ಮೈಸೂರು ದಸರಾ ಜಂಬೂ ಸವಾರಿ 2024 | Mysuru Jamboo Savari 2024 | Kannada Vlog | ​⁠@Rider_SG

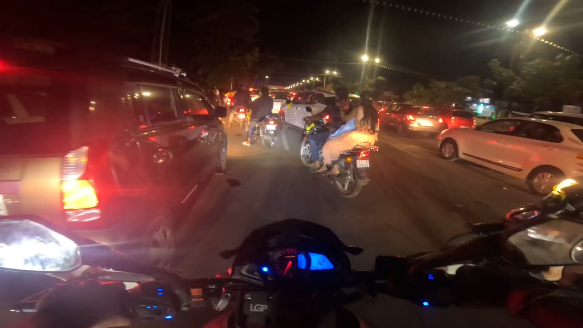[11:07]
ಸೊ ಗಾಯ್ಸ್, ಇಲ್ಲಿ ಬಂದು ಒಂದು ಮುಕ್ಕಾಲು ಗಂಟೆ ಒನ್ ಅವರ್ ಆಯಿತು ಅನಿಸುತ್ತೆ, ಜಾಮ್ ಕ್ಲಿಯರೇ ಆಯ್ತಾ ಇಲ್ಲ.